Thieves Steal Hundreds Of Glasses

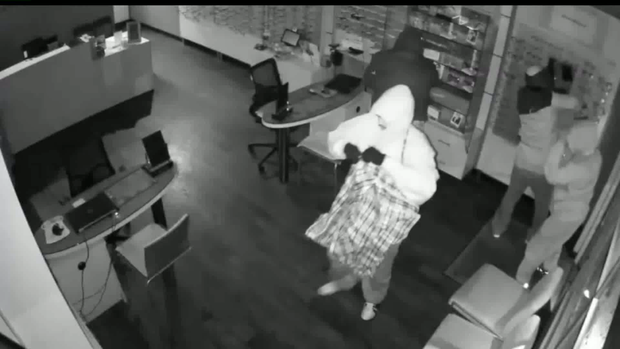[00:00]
We're looking at surveillance video that captured a break-in at a Chula Vista optometry just a few weeks ago.
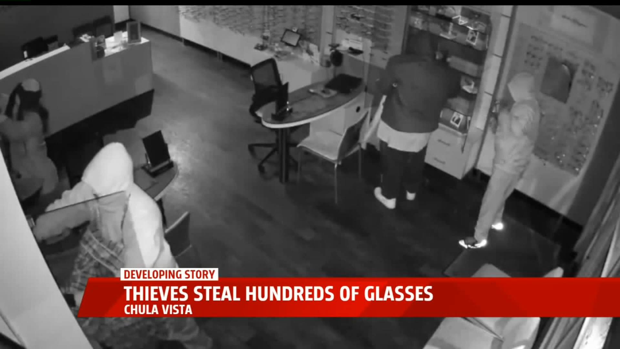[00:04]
This video from July 16th shows four burglars, faces covered, forcing their way into pack and be honest vision care and optometry, stealing rows of eyewear. It definitely is. It's like somebody breaking your home. The owner of the shop, optometrist Dr.